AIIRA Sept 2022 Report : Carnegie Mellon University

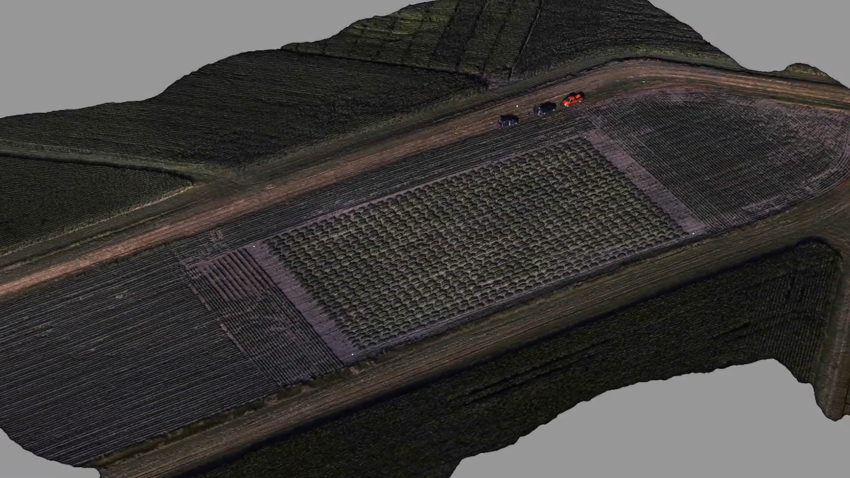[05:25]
At each location, we collected dense data at varying altitudes. This will allow us to study whether we can obtain
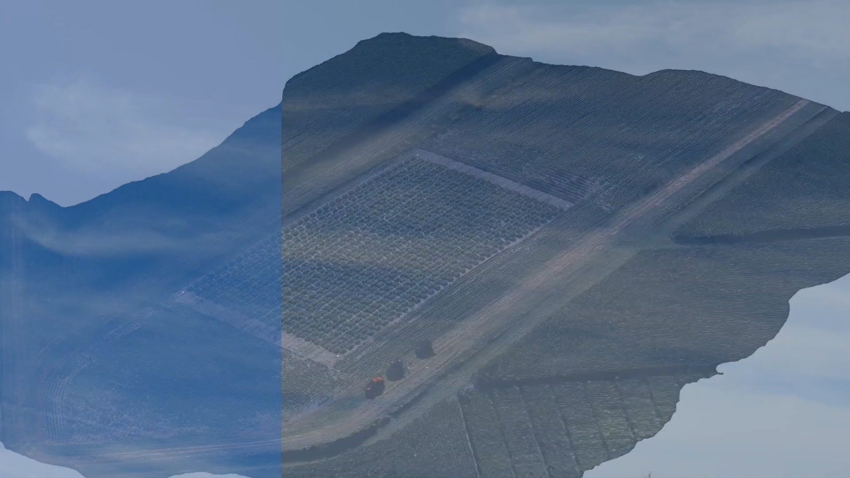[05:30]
more accurate measurements by combining multiple observations from different elevations and angles.
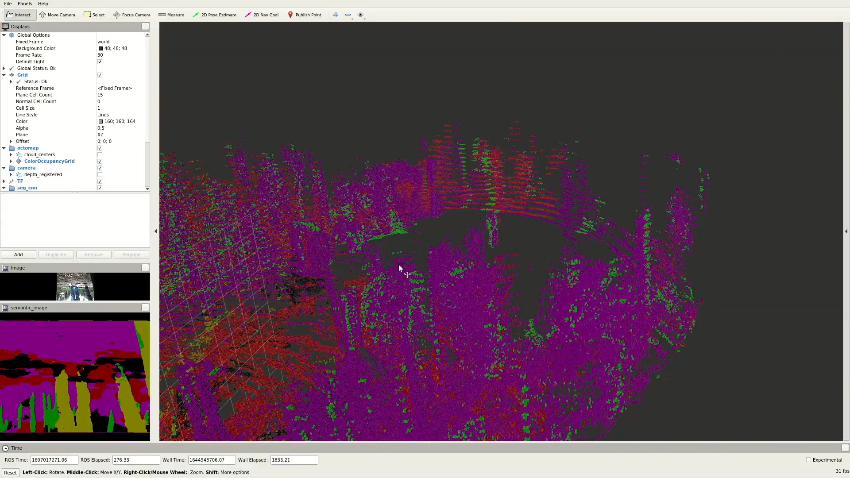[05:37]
We're currently working on SLAM approaches that can be used to register multiple sensor measurements into a common frame in real time.
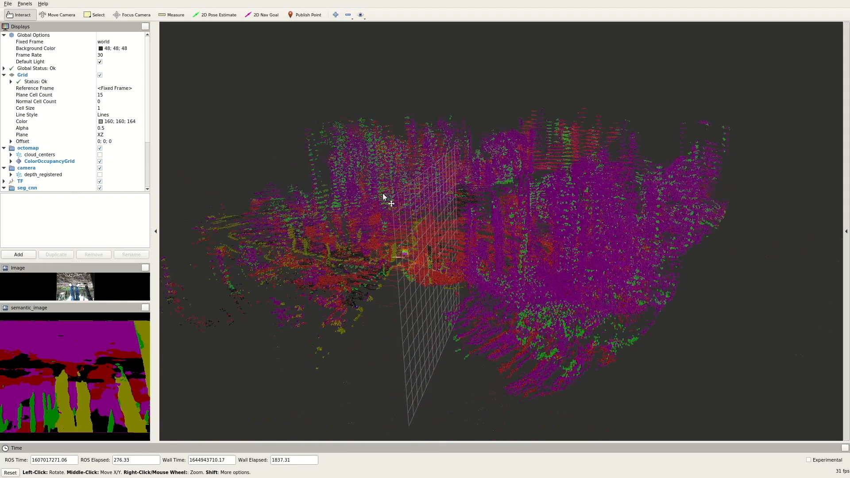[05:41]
By registering multiple sensors to generate a multi-layer mapping,
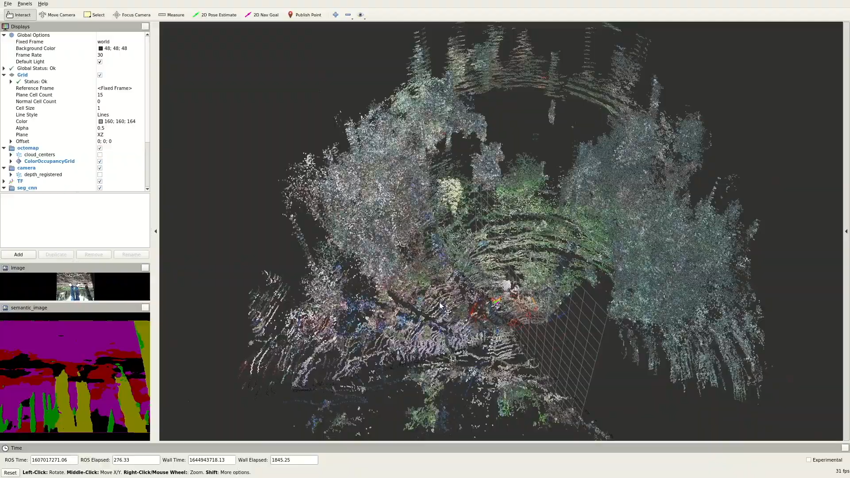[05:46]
we aim to provide a novel way for farmers to understand their field from multiple dimensions.